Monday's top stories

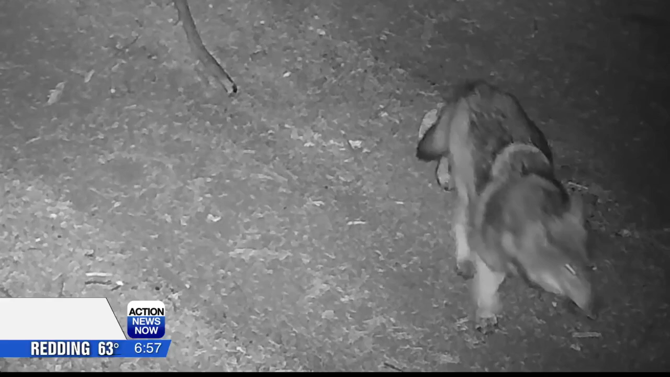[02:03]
New this morning, the State Department of Fish and Wildlife confirms four recent wolf attacks that killed livestock in Siskiyou and Lassen Counties.
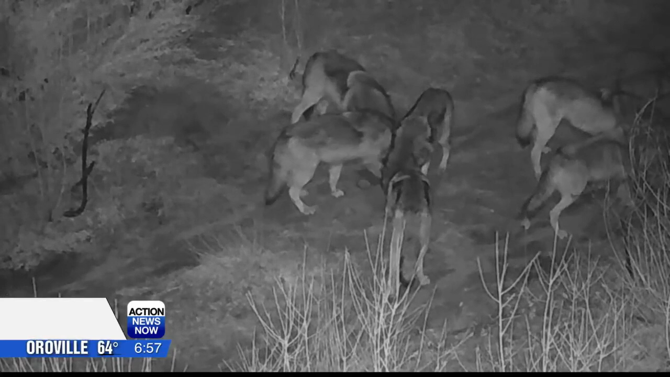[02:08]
That was video of a new wolf pack found last year in Tulare County.